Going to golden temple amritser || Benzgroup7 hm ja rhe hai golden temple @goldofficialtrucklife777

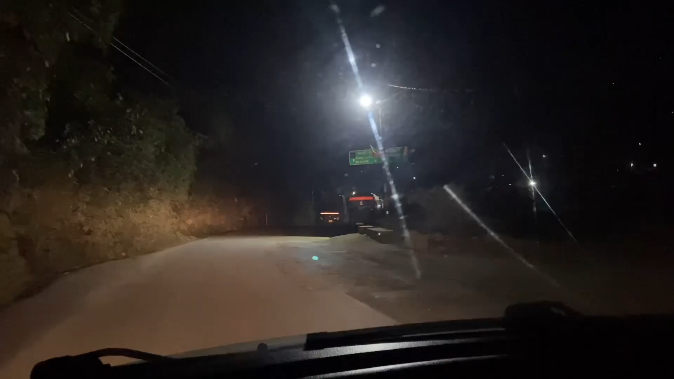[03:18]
दोस्तों हम पहुंच चुके हैं बोले तो मंडी भी
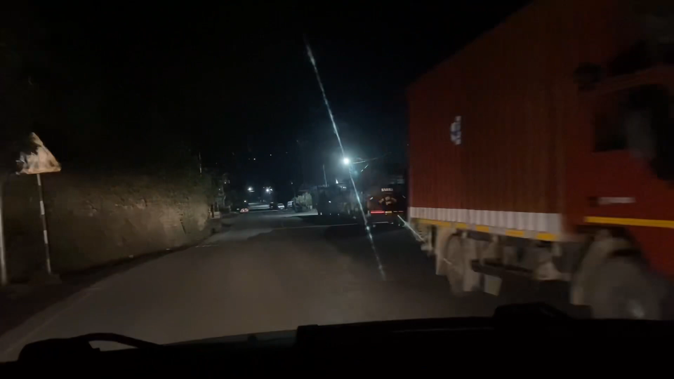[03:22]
बीवली पूल और भाई भीवली पूल चौक देख सकते हैं आप
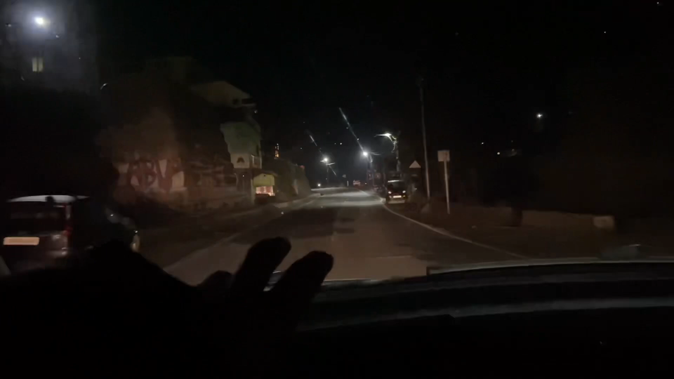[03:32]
चंडी पर जाम है जो भी है तो भी हम यहां फाई मंडी मी शिस्टम अचा लगा में को लाइट अम्हां फुल पावर लगी जो भी मंडी का है मेले वाई उसको
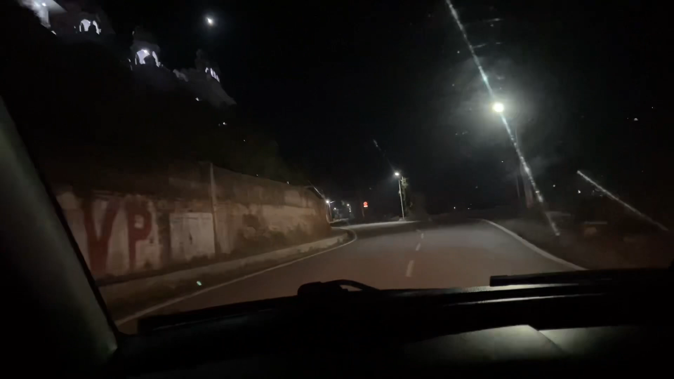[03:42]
या या लोग वाई सिता क्योंकि भाई बहुत यह चीज यह नहीं भाई सही नहीं लाई टैरो देगो वाहा बल भी भी एक फट लेका पानी की बड़ा बहुत एचलर दोस्तों
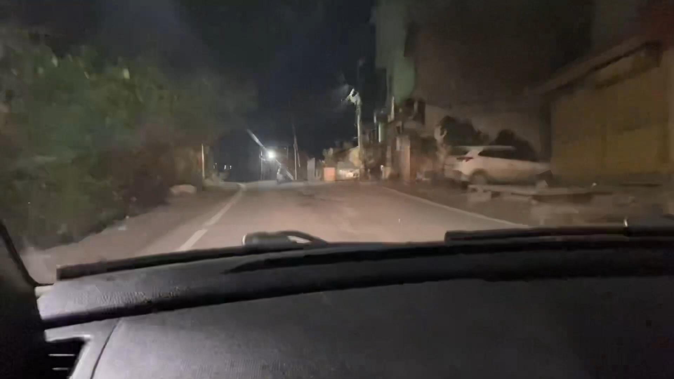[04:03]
हम तों क्वाई मंदी देख रहा बाई हम यहां पीएंगे चाय
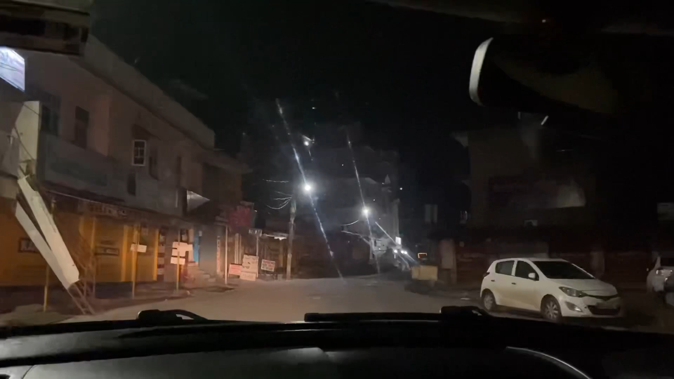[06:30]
तो भाई नाइट व्यू है ज्यादा मज़ा नहीं आए का आपको इस ब्लॉग में बटे तब उनका काम है आपको बताना कि हम कहां गये क्या कर रहे है क्यों भाई
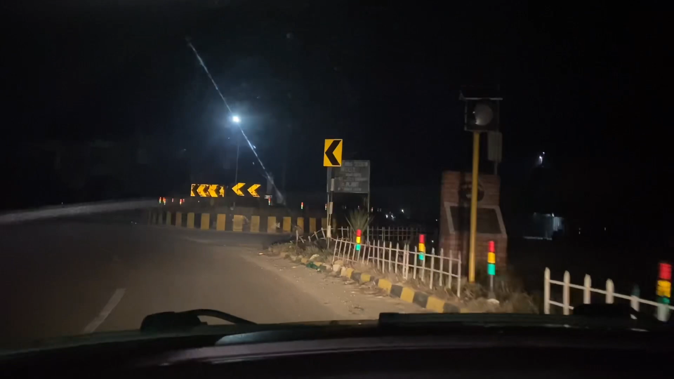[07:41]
तो बाबा हम पहुंच चुके हैं सरदार उड़का सिंग चौक तो यहां से जाना हमें लेफ्ट दोस्तों
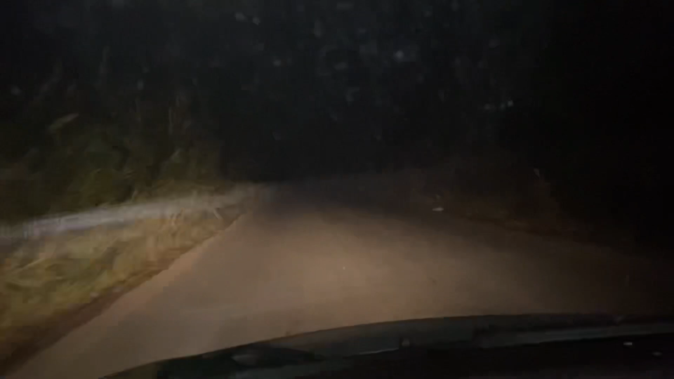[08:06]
सुंसान रास्ते में देखिए ड्राइवर ने क्यासी नेजरीटी टिकाई हुए यह रोड़ पर
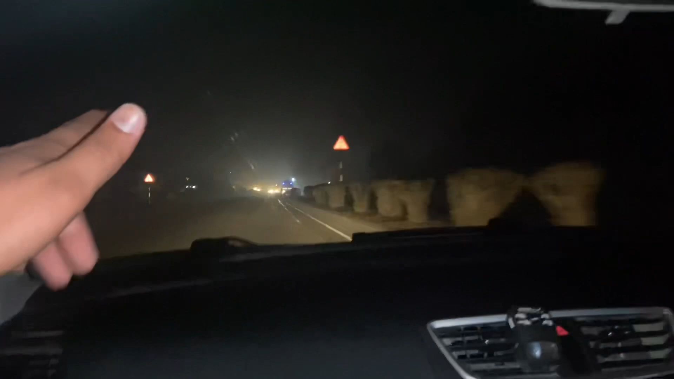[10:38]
आपने सामना करना पड़ा कोरा ही कोरा देखा हूगा आपने रास्ते में तो वारे